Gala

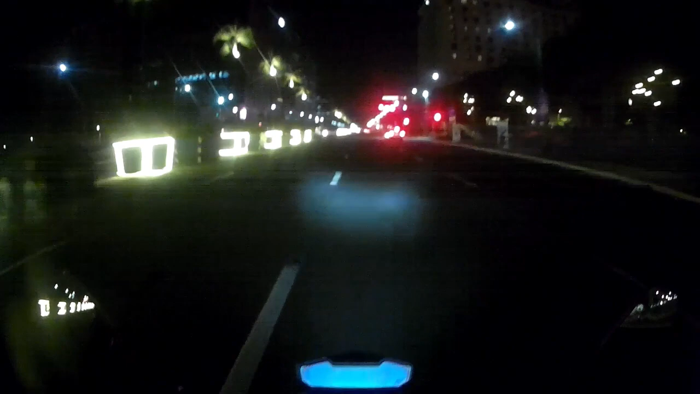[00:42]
Imagine mo no, kung wala yung mga ilaw na yun. Putik, ang dilim dito sa lugar na to. Madilim dito kung wala yung mga ilaw na yun.
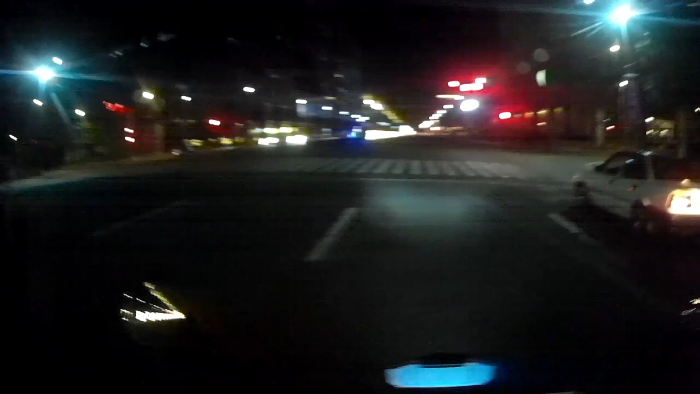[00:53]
Nandito naman yung City of Dreams.
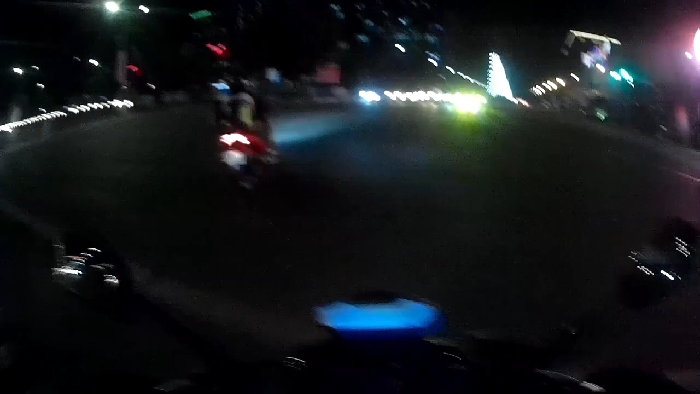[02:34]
Wala na nga akong pera, tapos magpapatalo pa sa sugal. Dito tayo sa ano, motorcycle lane. Ilang beses na ako nahuli dito sa motorcycle lane dito sa Makapangil. Nakakaurat.
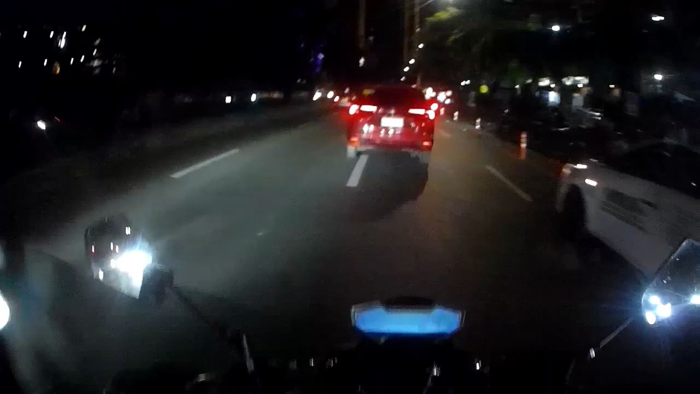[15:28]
Alright, so this is with the na pasok na sa CBD or Central Business District ng Makati. Tumbukin lang natin to papuntang Makati Avenue, tapos silipin natin ang
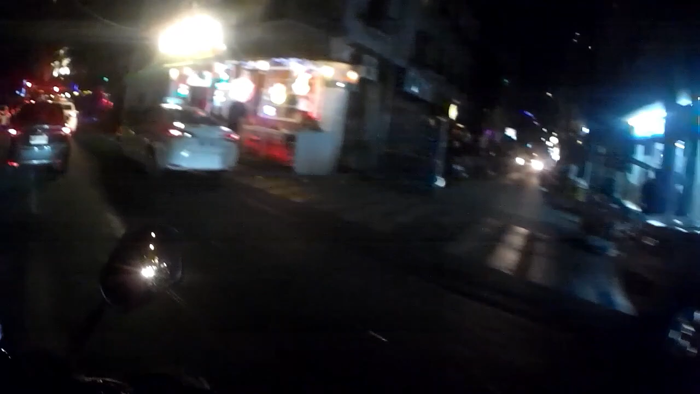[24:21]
Uy, parang may event doon ah. Ikutin ko kaya yung loob. Teka, ikutin lang natin isa yung street na yun.
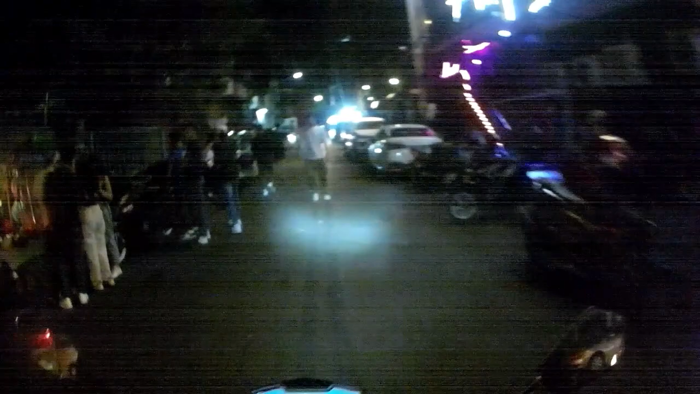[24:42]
Taga rito naman ako dati, so
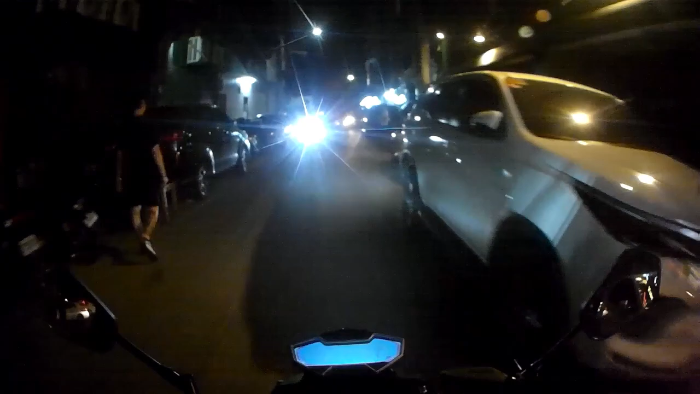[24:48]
hindi na tayo mangingilag dito.
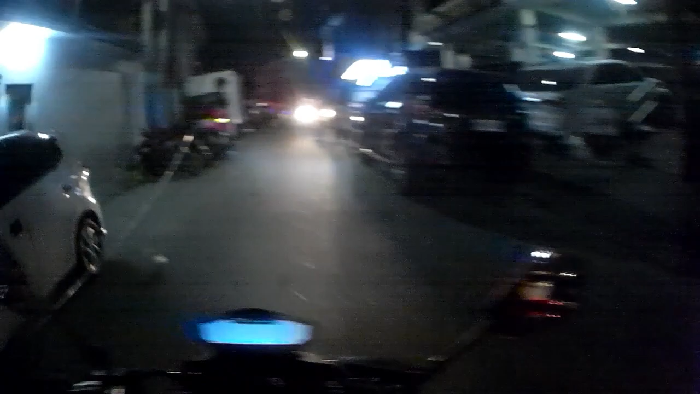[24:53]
Lang may pulis. Huwag na tayo dyan.